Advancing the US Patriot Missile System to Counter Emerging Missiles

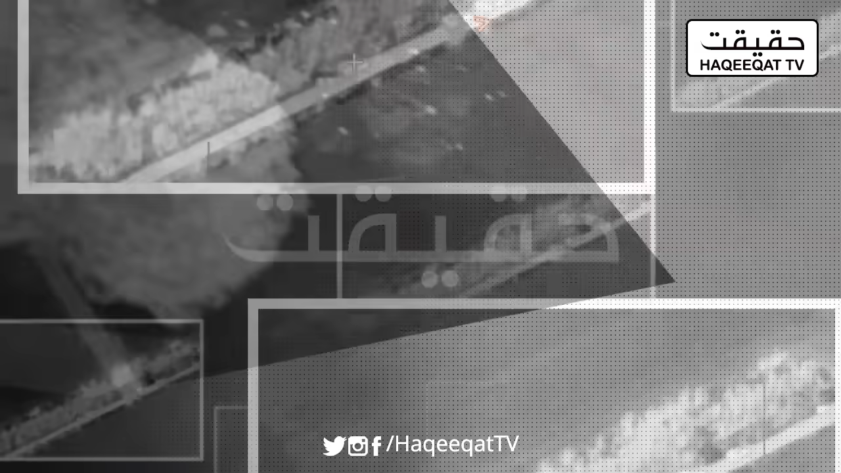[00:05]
بسم اللہ الرحمن الرحیم السلام علیکم بڑا ہی انٹرسٹنگ معاملہ ہوا ہے یہ ذرا دیکھیں آپ کی سکوین پر جو مناظر چل رہے ہیں انہوں نے پوری دنیا کے اندر ایک عجیب تہل کا مچایا ہے
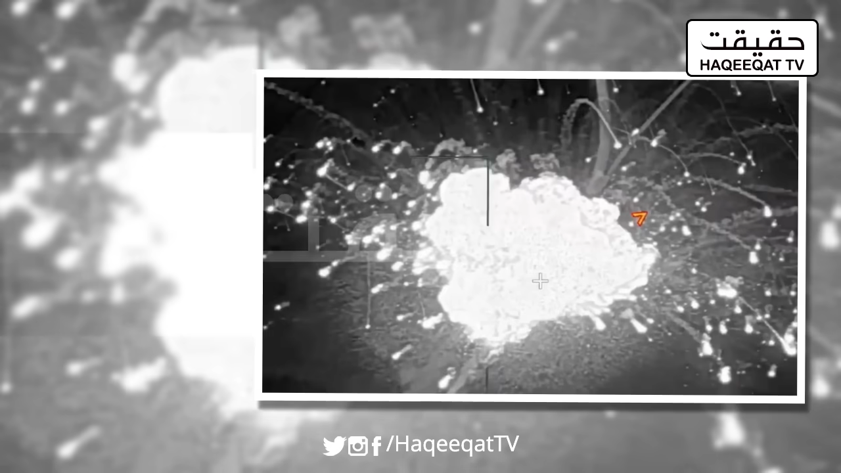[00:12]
اور یہ امریکہ کی تباہی کے مناظر ہیں ہوا یہ ہے کہ امریکہ کے جتنے میزائل روکنے والے دیفنس سسٹم تھے